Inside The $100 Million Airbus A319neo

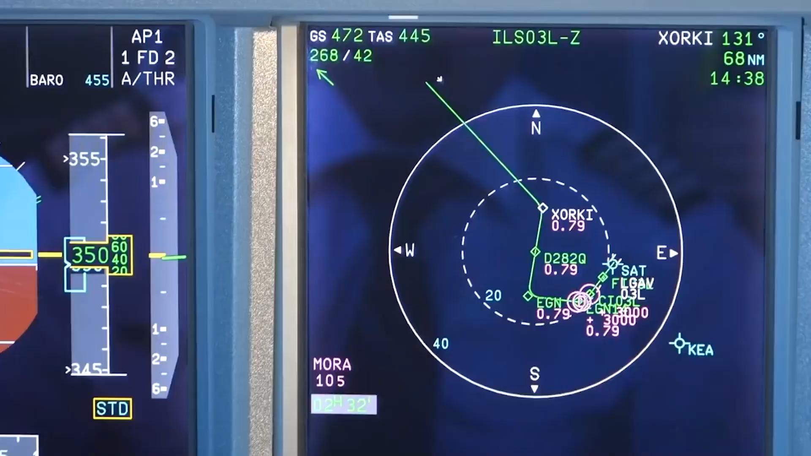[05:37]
The Traffic Collision Avoidance System and the latest generation of
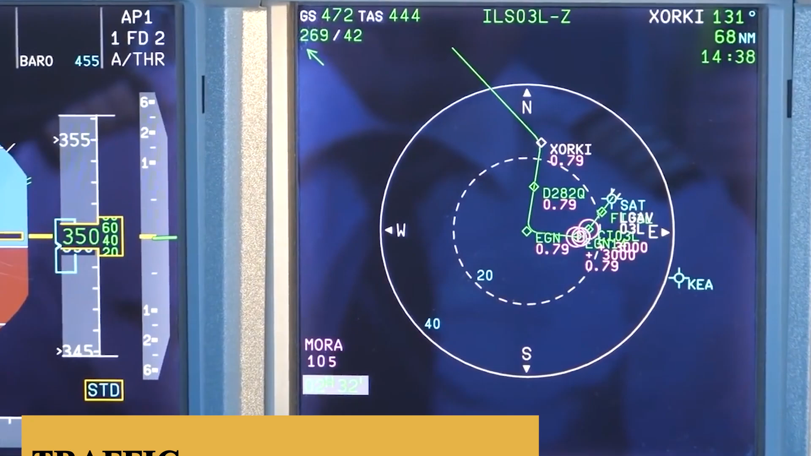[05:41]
the Enhanced Ground Proximity Warning System are also integral parts of the safety features and provide vital alerts to pilots, helping to avoid mid-air and ground collisions.